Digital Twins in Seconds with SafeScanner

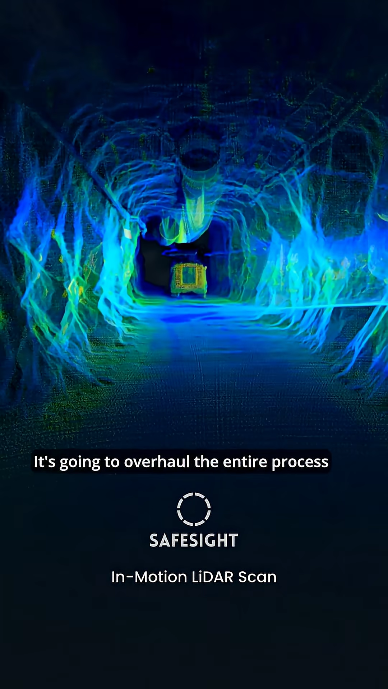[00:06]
It's going to overhaul the entire process for most teams at a mine site.
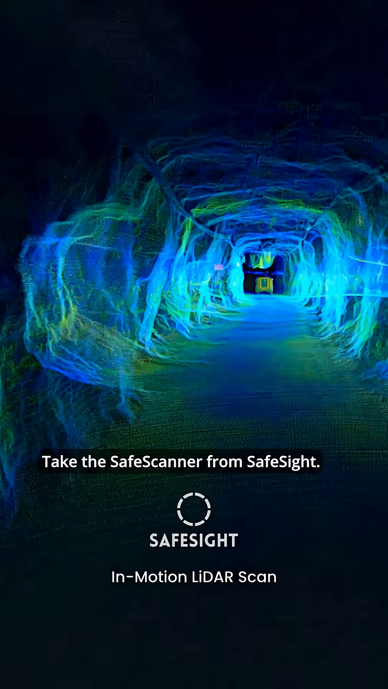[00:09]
Take the safe scanner from SafeSight. It creates centimeter accurate 3D digital twins in real time as it's scanning.
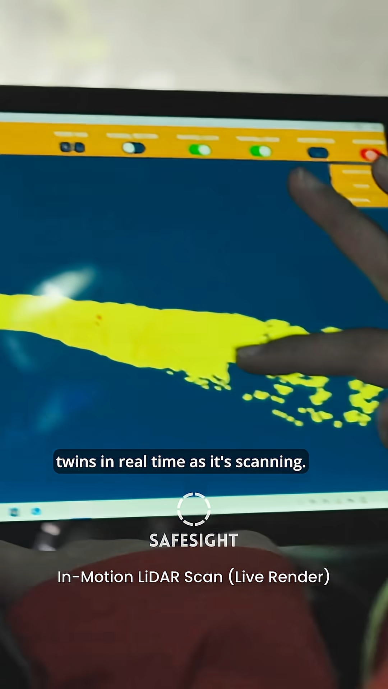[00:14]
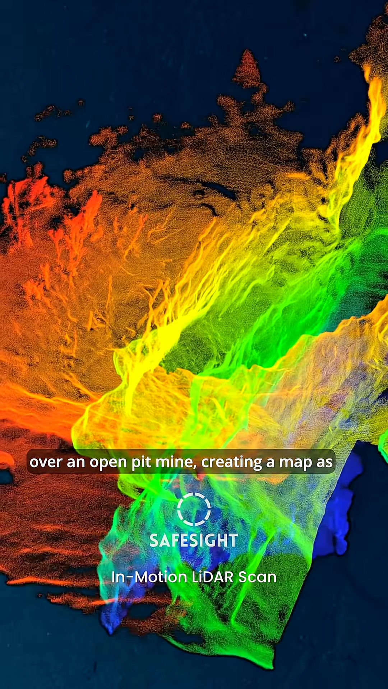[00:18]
Mounted on a drone and you're flying over an open pit mine, creating a map as you're traversing the pit.
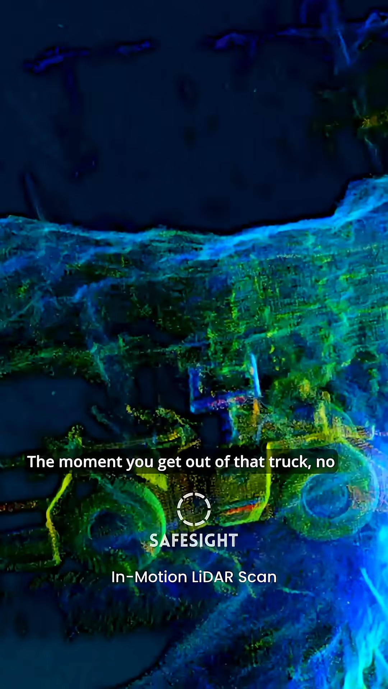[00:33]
No stitching, no headaches in post-processing. The scan's there. It's ready for you to work with and get the data that you need.
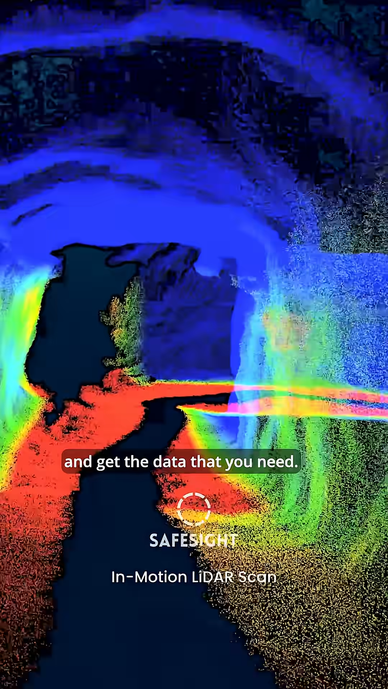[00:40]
Sure, high-failability scanners exist and SafeSight offers those services,
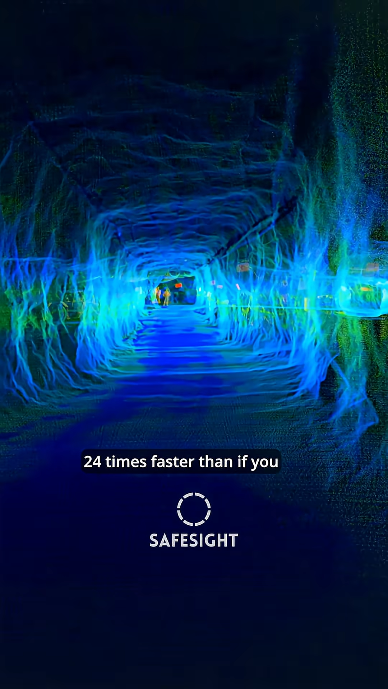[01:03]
and have a scan 24 times faster than if you were setting up, taking down, setting up, taking down.
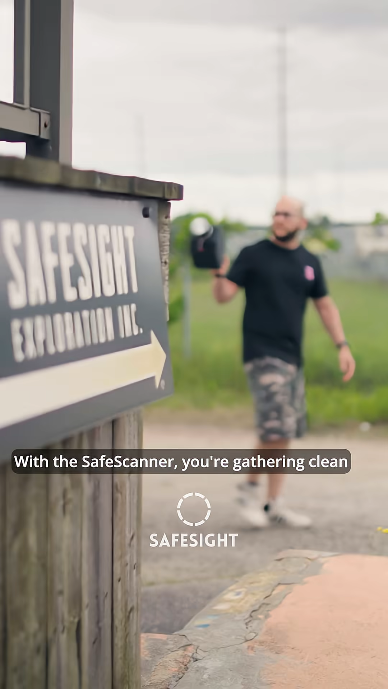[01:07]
With SafeScanner,
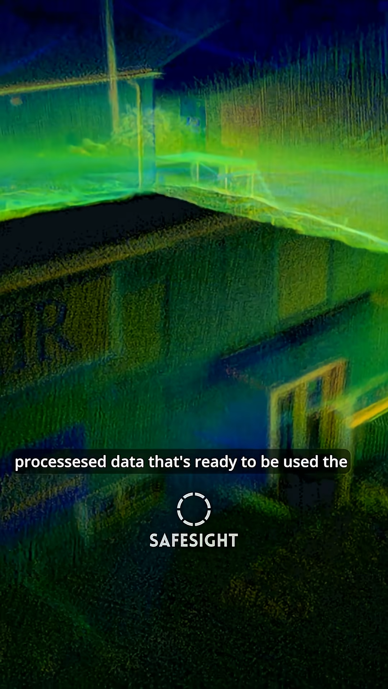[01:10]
you're gathering clean processed data that's ready to be used the moment you are done the scan.